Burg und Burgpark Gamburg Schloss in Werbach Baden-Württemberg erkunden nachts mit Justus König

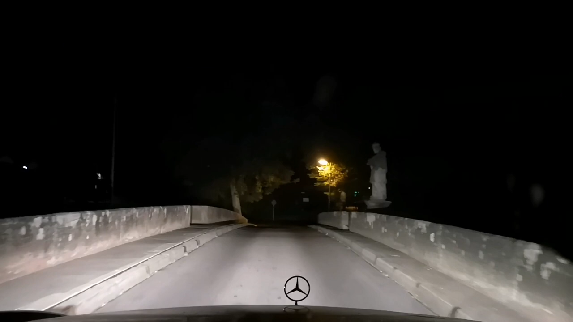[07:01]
Alter, nach 200 der Metern leicht links abbiegen auf Thomas-Buscher-Straße. Das ist ein Bächle. Ach, guck hin, da leuchtet schon die Burg. Das ist Party. Party! Ey, Schuhe, 20 Euro. Deichmann, mit diesem komischen Schutz da, kostet da auch mehr. Das ist so ein Einwirkungszeug, sowas. Also ich habe letztes Mal Schuhgröße 47. Das musst du euch mal finden.
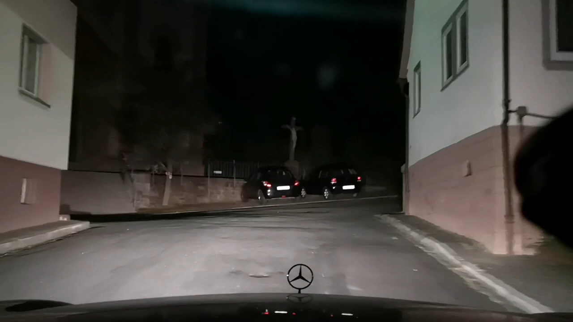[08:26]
Ah, da ist sie doch, guck. Da kannst du gleich reingehen, ne? Rechts abbiegen auf Hohlweg. Ja, du bist jetzt im Hohl.
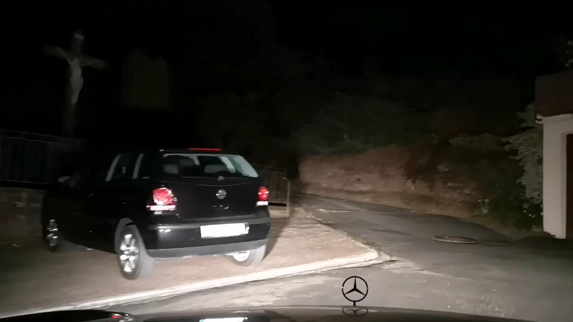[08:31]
Ach, du bist ja mitten in den Wald nach oben. Ja, ich warte, fahr mal langsam, dass du da rumkommst mit dem Mercedes, weil du hast einen Mercedes, der fährt vorwärts.
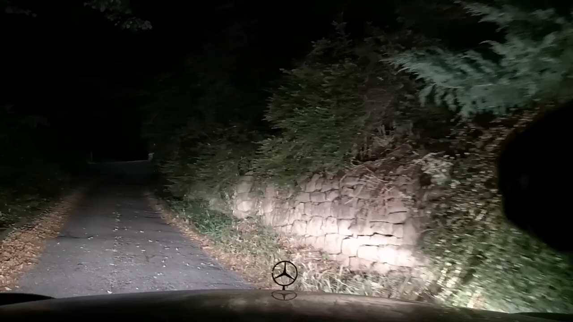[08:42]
Ach, ich bin schlau. Upsala, upsala. Jetzt bleibt er gleich stehen. Nee, doch nicht. Er hat ein bisschen Gas gegeben. Ui. Ui. Das ist eine schöne Burg. Aber du musst jetzt hin.
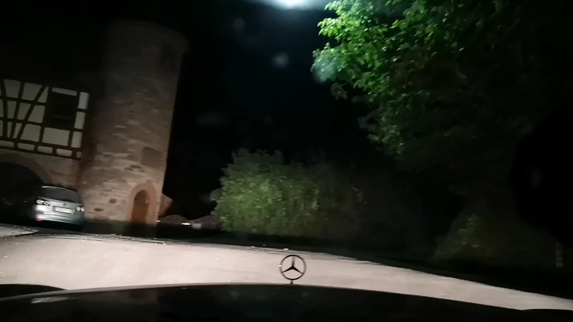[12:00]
Bist du jetzt an der Burg? Ja.
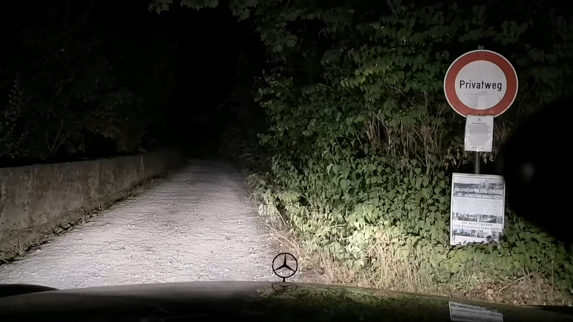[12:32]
Das ist doch die. Ach, kannst du da hochfahren? Nee, Privatweg. Stehst du drauf? Ja. Entscheide du bitte selber, Stefan. Ich geh da ja nichts mehr. Der ist nicht da. Dein Name ist gleich nicht da. Ach so, ja. So bin ich jetzt nicht. Der Stefan Altheimer. Ja. Ah, da kann man so dran, ne? Ja, ich würde sagen.